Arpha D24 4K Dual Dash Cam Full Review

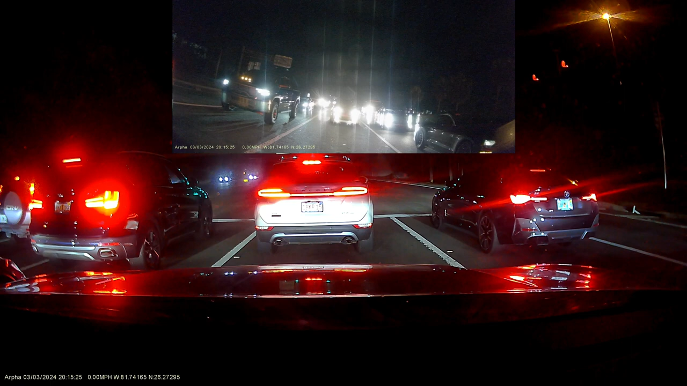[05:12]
And with the same resolution, I'm showing you some nighttime footage. Again, 4K front, 1080p in the rear.